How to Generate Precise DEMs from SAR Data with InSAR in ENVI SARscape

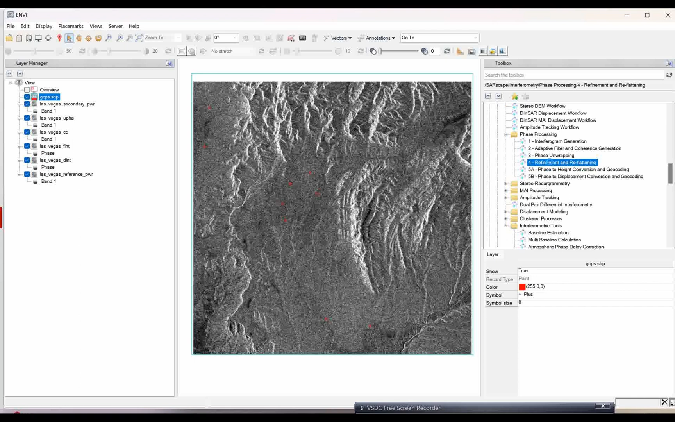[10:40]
This refinement and reflattening. Just double click on this. So, you just need to give input of this particular file CC file. So, rest of the thing will upload automatically because I saved all the output in the same folder.
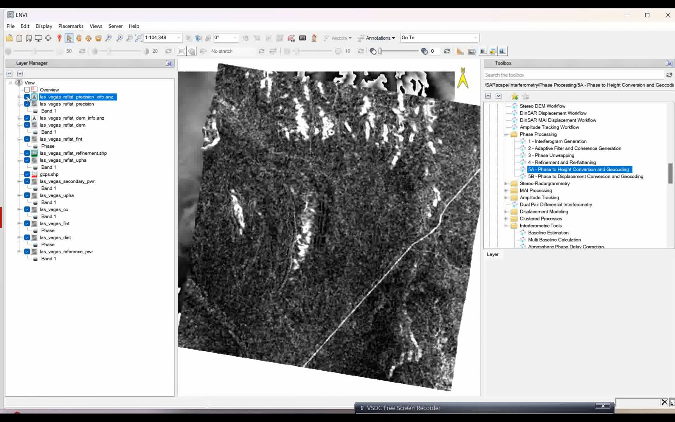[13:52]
So, you just switch off this file and you can see this is the final output. That is your dem. Okay. So, you see this is the final output which is your dem.
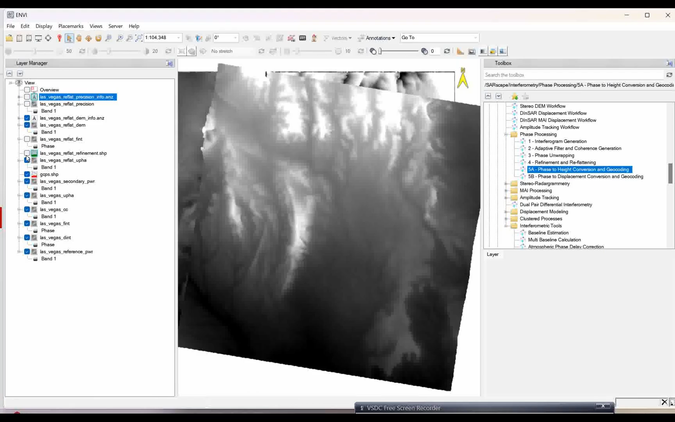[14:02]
So, rest of the things I will just switch off. So, I just want my final on geocoded dem. So, this is the results. Okay.
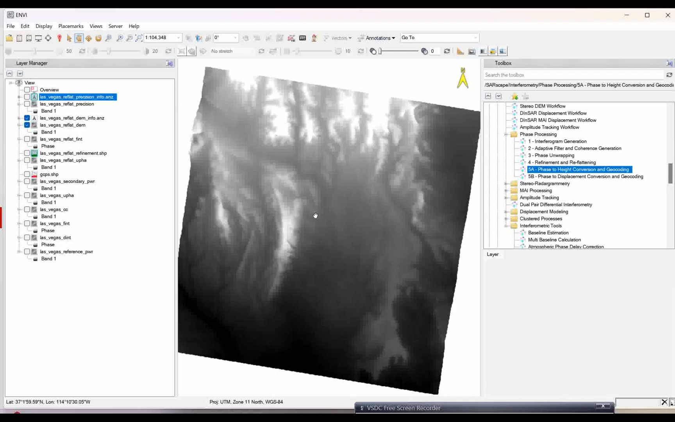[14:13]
So, this is the dem which we have and that is the results of this. So, if you want to see with the color and that also you can give source with your high and low value with the digital emission data, how it is looking. So, that is all for this interphorometric process to phase to high conversions and the dem generations. Okay. So, we are using dem.
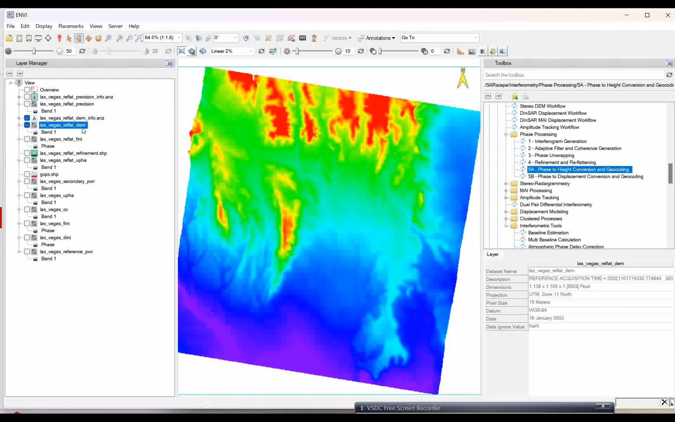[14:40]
We can generate from the interphorometric phase and this is the full process of that. I hope it will be suitable for a lot of people. Thank you. Thank you very much. Thank you very much. Thank you very much. Thank you. Thank you very much. Thank you.